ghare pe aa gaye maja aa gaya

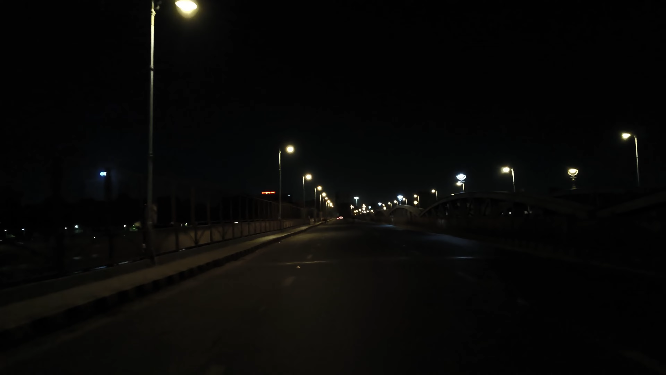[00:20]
एंड सुबह के बजे है अभी 5:30 एंड व्यू गाइस एक्सलेंट है, आप निहारते रहिएगा। ये रिवर फ्रंट का ब्रिज है, ये आई थिंक नेहरू ब्रिज होगा ये ना। तो हम चले इस ब्रिज के माध्यम से, अभी जाना है हमको दाहोद, यहाँ से तकरीबन 300 किलोमीटर है।
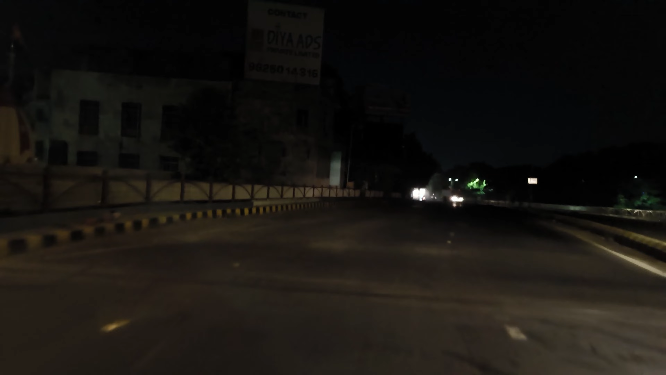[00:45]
तो मैं और मेरी बाइक एंड पापा की बाइक पीछे आ रही है एंड हम निकल चुके आगे।